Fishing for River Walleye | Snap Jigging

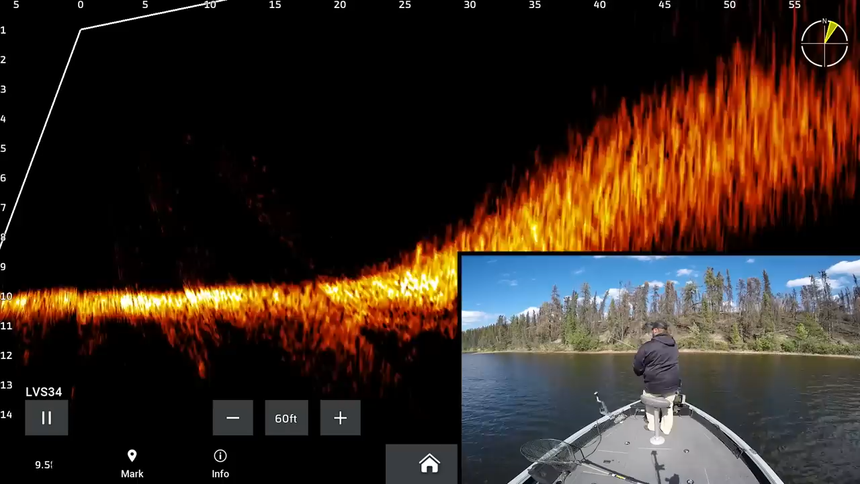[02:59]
that was cool that was cool look at them on there right now just bulldog another one coming with it too that was so cool that was so cool nice fish nice fish nice Walter
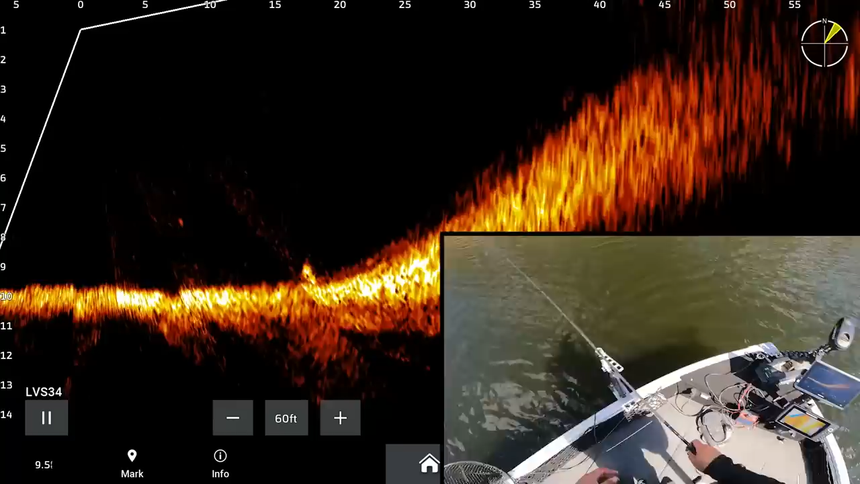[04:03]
I think Kalen's Google eye works very well so so should this this is a little bit lighter bait though I usually use a 3 8 ounce just because it falls quicker so I just have to fish it a little bit slower there's a fish down there engaging on it the fish a little bit slower come on and it's better for the shallower like if I was fishing deeper right now I'm only nine feet
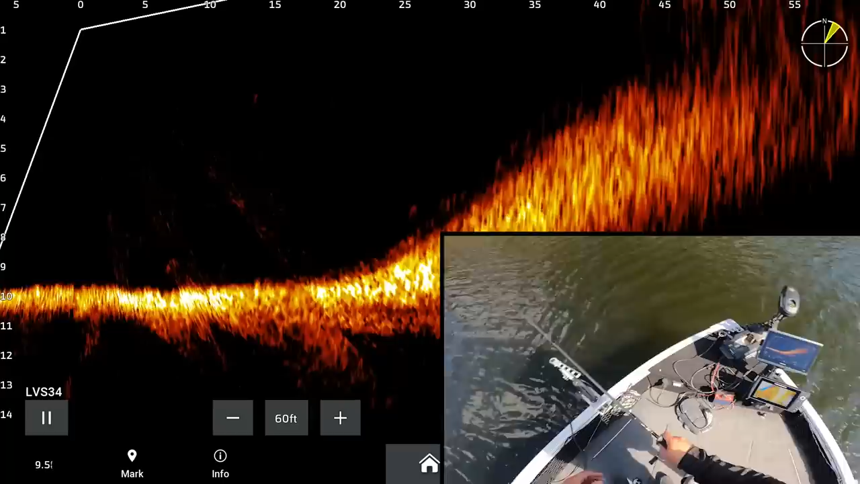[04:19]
I was fishing deeper I would want a 3 8 ounce for sure come on I'm trying to get the fish's attention he engaged with it once but I can't get his attention again he's uh he's done with it right now uh oh uh oh
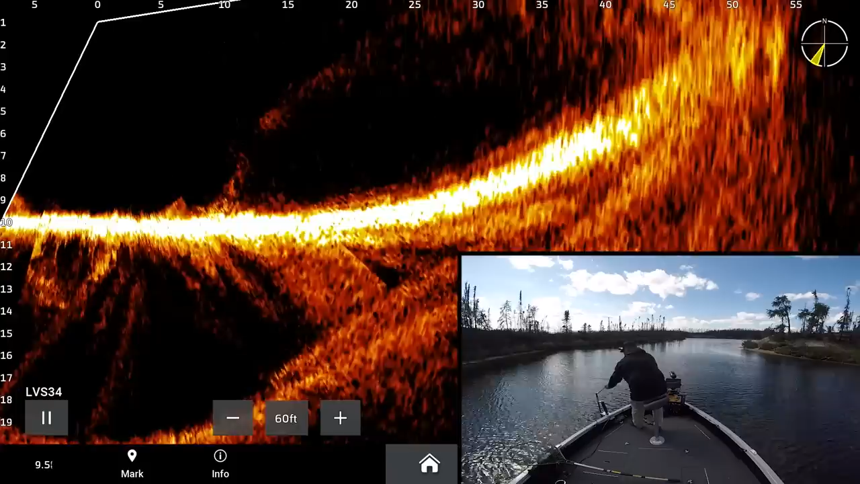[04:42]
there we go saw that fish chase the bait down just a little guy just a little guy but things are good
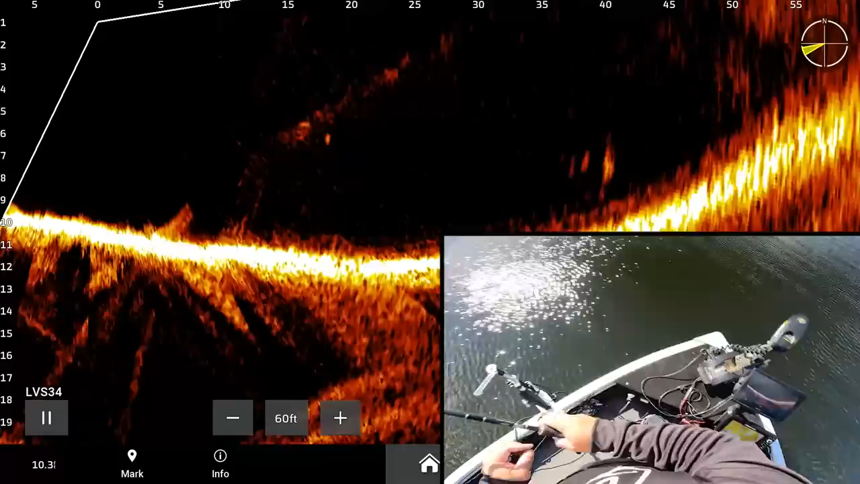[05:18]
dropped right on top of those fish right there at 40 feet
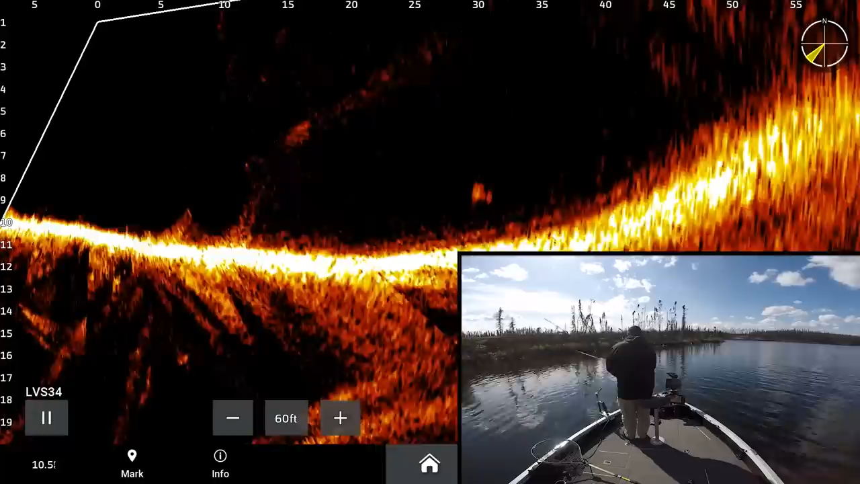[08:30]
go along the trolling motor and you can just work it or you can anchor somewhere cast around work the whole area try somewhere else the only thing live imaging is going to do is just put you on fish just that much quicker that